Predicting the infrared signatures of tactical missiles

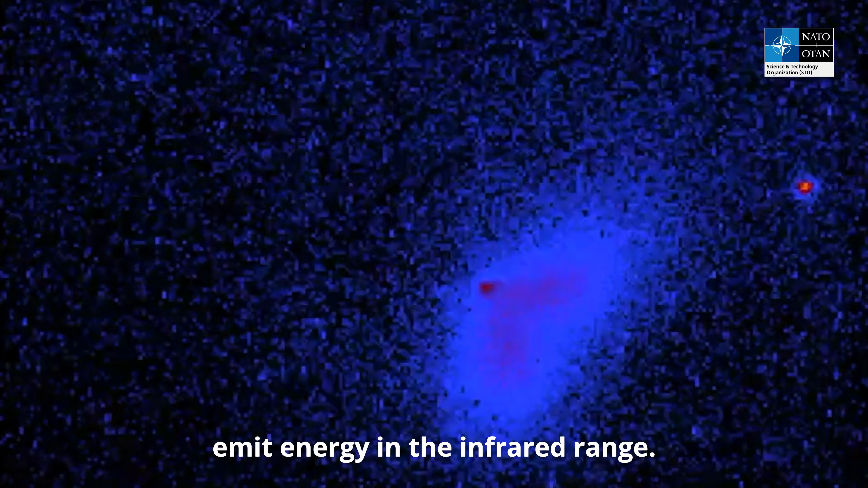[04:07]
So we have a large number of infrared cameras and spectrometers,